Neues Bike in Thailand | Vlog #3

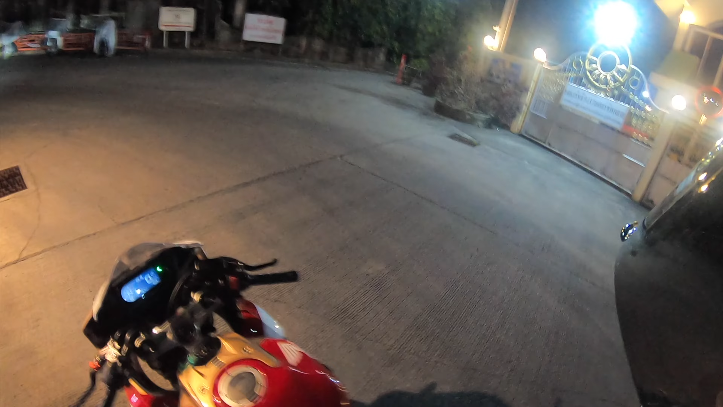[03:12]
Ja man, die sind mit dem integrierten Blinker, sehr geil. Kennzeichen auch sehr wild.
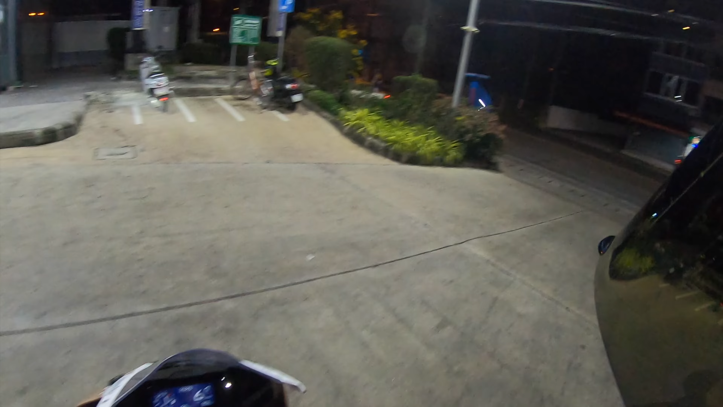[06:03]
Ich zeig dir mal hier bei Tankstellen Licht.
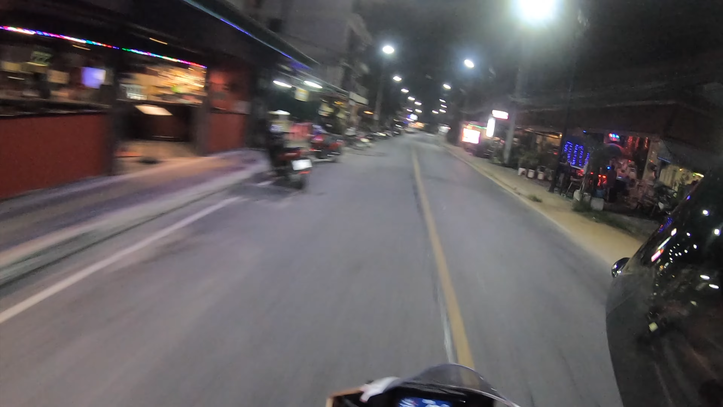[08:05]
Oh shit, Digga. Da ist die Frage, wer wen abgeschleppt hat oder wer wen nach Hause bringt. Aber krass, dass es hier auch noch so belebt ist. Ich meine, es ist Montag, aber gut, hier ist eh jeder im Urlaub. Und überall kannst du dir eine Massage gönnen. Das ist echt, ich denke langsam, das ist Geldwäsche, Mann.